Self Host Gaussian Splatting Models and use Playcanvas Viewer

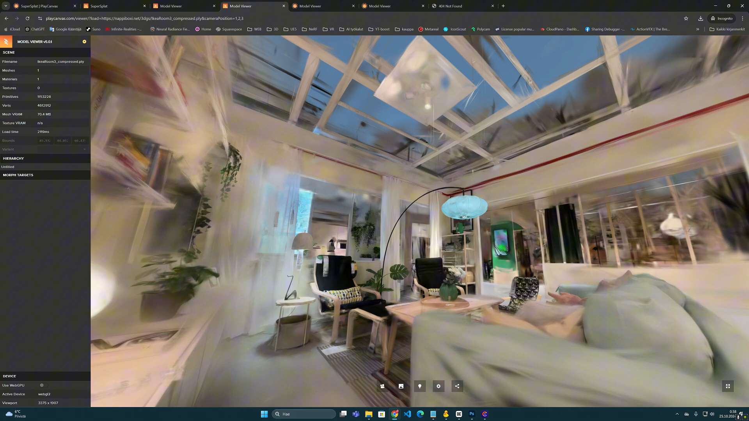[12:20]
And if we now change them here on the address field,
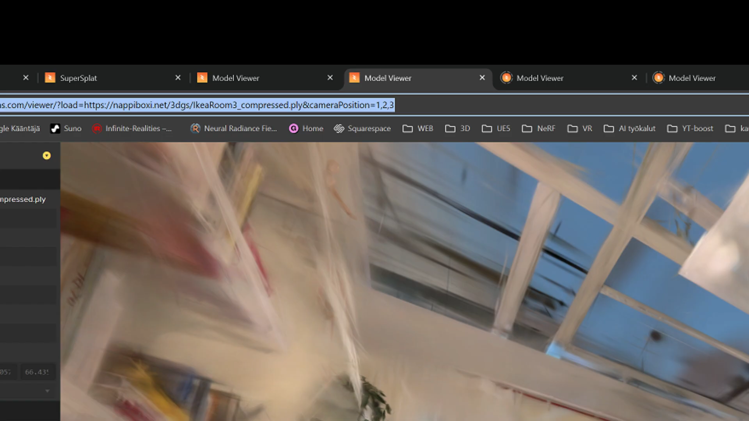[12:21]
let's say 2, 3, 3, and press enter, the viewer will update and the camera position will change.
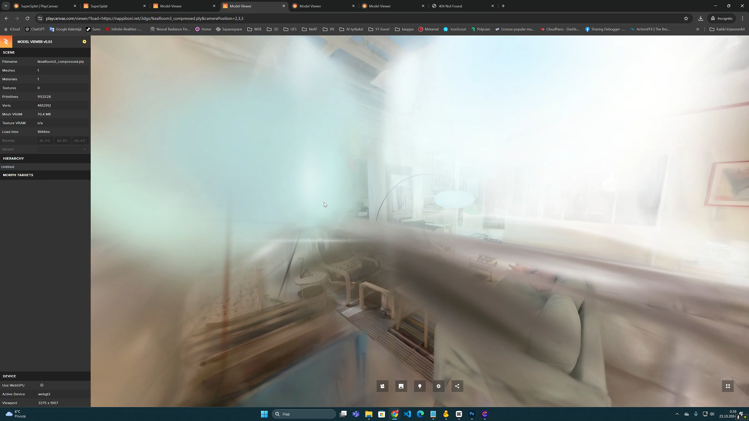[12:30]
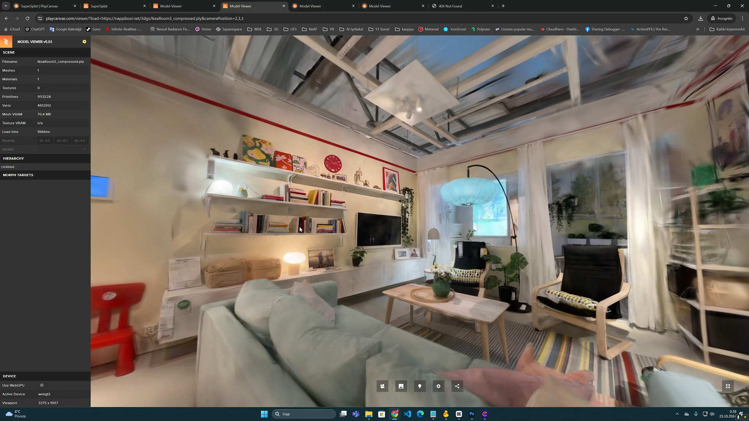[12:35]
So, this is an interesting way to change the camera position and find a good angle to open the model.
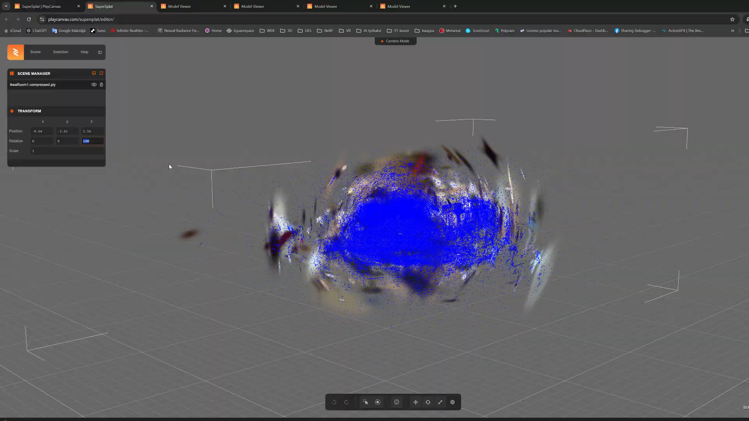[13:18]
you can open the PLY file in,
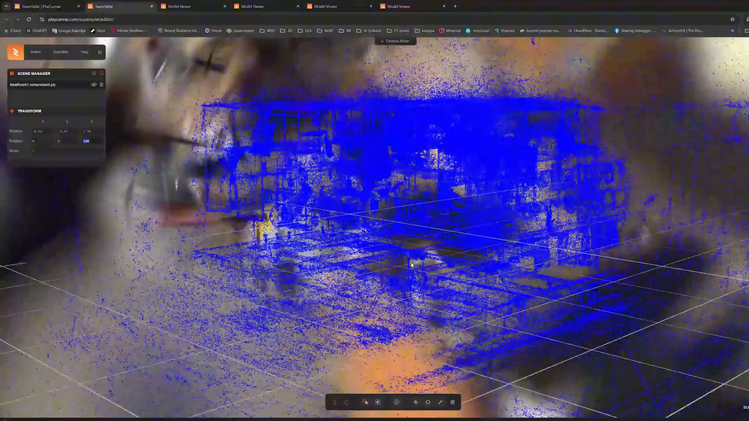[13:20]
for example,
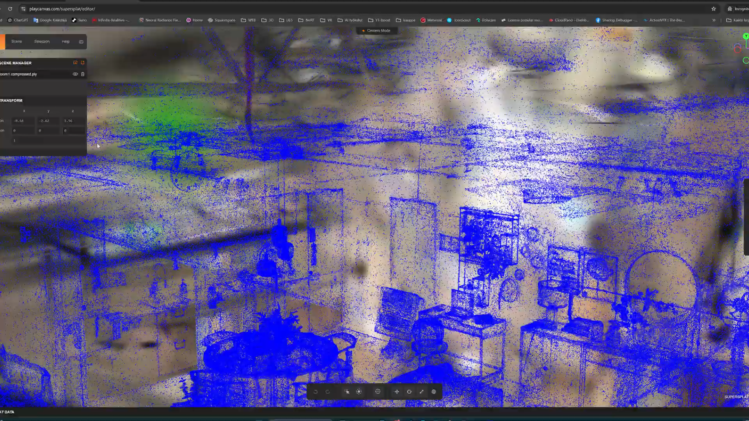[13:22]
the Supersplad service and turn the whole model there to a new position.
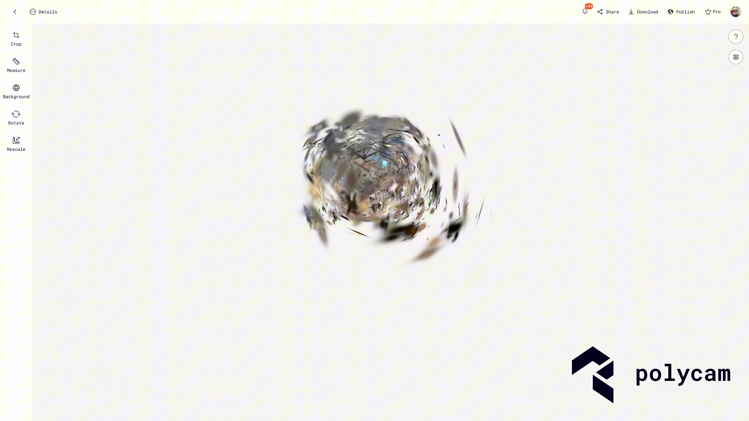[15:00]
And all the Gaussian models we upload there always opens a very strange opening position.